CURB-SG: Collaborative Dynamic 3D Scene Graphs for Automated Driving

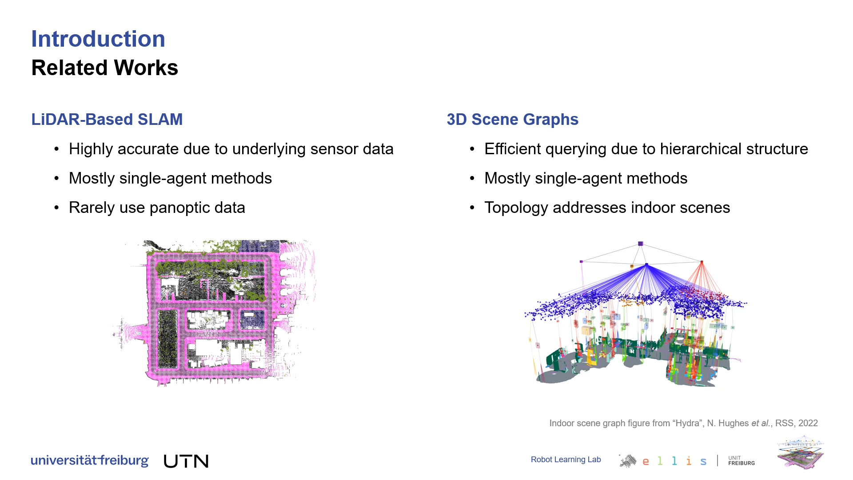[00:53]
To address their shortcomings, as listed on this slide, we propose the following contributions. We encode large urban environments as dynamic 3D scene graphs based on multi-agent observations. We further partition these environments into roads and intersections using a cooperative online lane graph from panoptic LiDAR data.
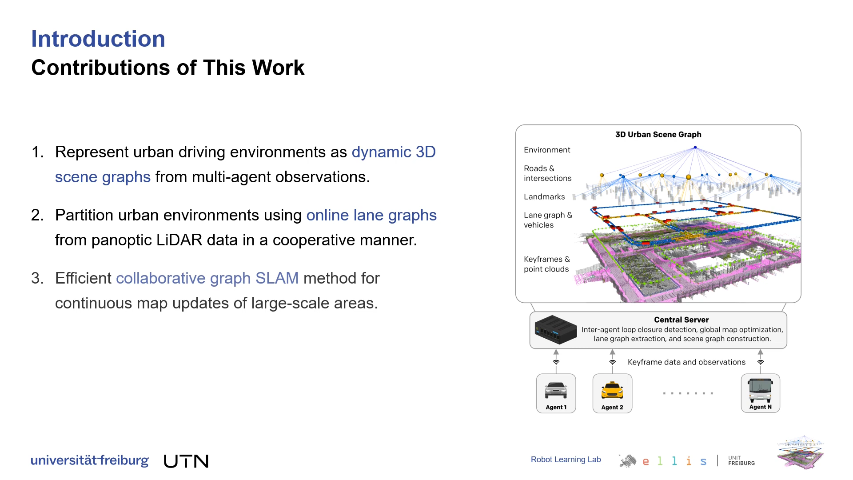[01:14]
And as a backbone of our work, we present an efficient collaborative graph SLAM method. In our proposed method, multiple agents run local LiDAR odometry after filtering out dynamic objects using the panoptic information.